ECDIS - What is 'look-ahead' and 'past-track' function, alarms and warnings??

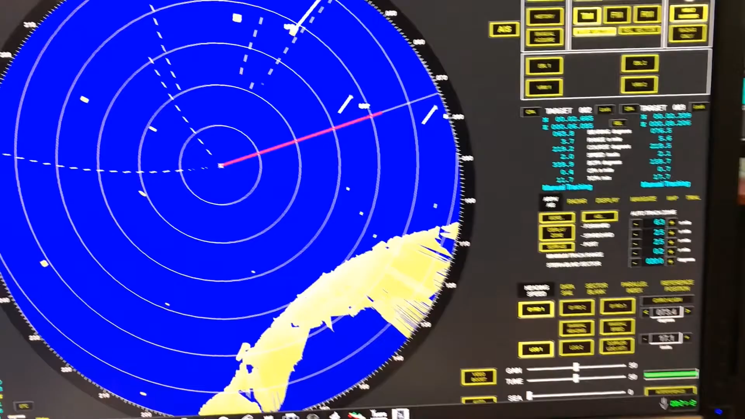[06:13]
you are supposed or expecting you can also use the arpa or your radar screens as i'm showing you right now to see what is coming ahead but egg this also has this feature which is very